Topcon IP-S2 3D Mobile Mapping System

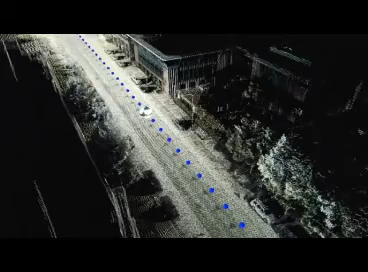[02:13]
but it also provides you the whole post-processing suite to geo-reference the sensor information in 3D space.
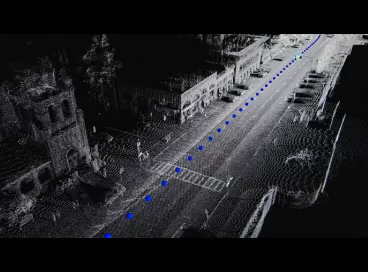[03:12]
So back in the office what you see is a very colorful, intelligent view of the area that was mapped.
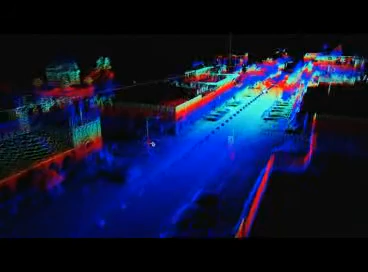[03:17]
It's difficult for us to really understand numbers or text information without really sitting there and thinking about it.
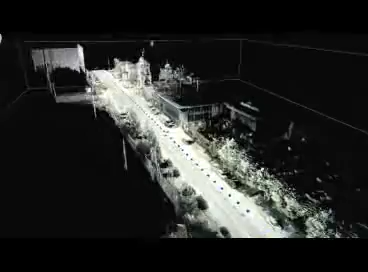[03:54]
point cloud and imagery, and traverse through and tag assets, identify assets,
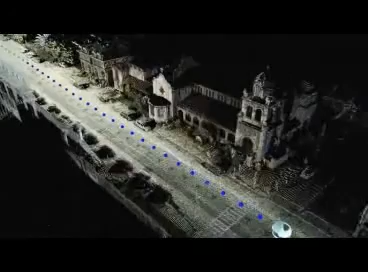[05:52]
you're able to collect millions of points at once and then distill that information down and use it for all sorts of different applications.